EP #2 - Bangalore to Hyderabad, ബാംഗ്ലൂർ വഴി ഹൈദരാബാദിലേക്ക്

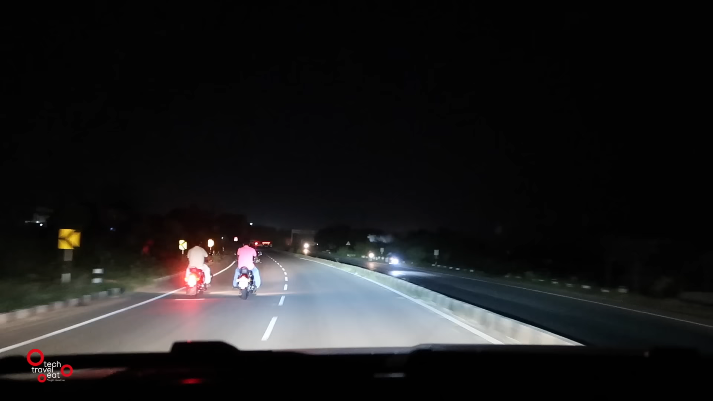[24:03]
ഞങ്ങളിപ്പോ ആന്ധ്രാപ്രദേശിലെ തന്നെ ഒരു വലിയൊരു ടൗണായ അനന്തപൂർ എന്ന് പറഞ്ഞ ആ ഒരു സ്ഥലം കടന്ന് മുന്നോട്ട് പോയിക്കൊണ്ടിരിക്കുകയാണ്. നല്ല വലിയൊരു ടൗണായിരുന്നു ആ ടൗൺ. നമ്മളിപ്പോ ബൈപ്പാസ് ചെയ്താണ് പോകുന്നത്.
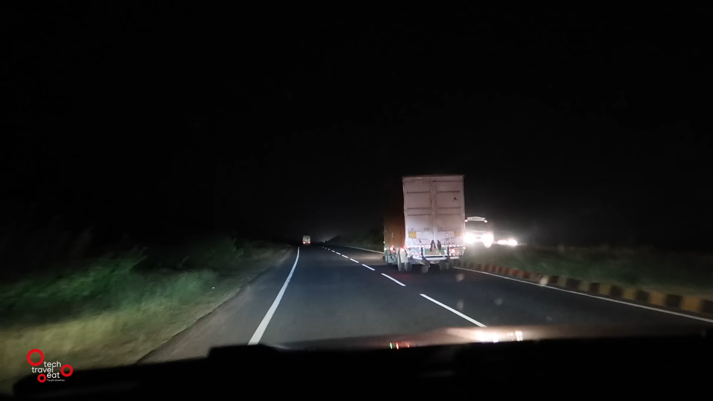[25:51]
അതെ, ഇല്ലാന്നുണ്ടെങ്കിൽ ഇവന്റെ പുറകെ നിൽക്കണം. പക്ഷെ നിറഞ്ഞ പുറകെ എന്നാ റിസ്ക്, മറിഞ്ഞാലോ?
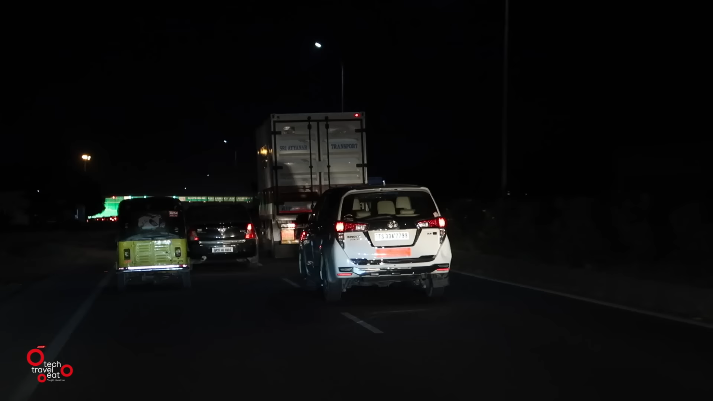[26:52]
പക്ഷെ അവനെ ഇതില്ല, ഹോൺ മാത്രമേ ഉള്ളൂ, ബീക്കൺ ഒന്നും ഇല്ല. പക്ഷെ ഇത് മാത്രമേ ഉള്ളൂ. ആംബുലൻസ് പോകുന്ന പോലെ ഇവിടെ ഉള്ള ആൾക്കാരെല്ലാം ഇങ്ങനത്തെ ഹോൺ വെക്കുന്നത്.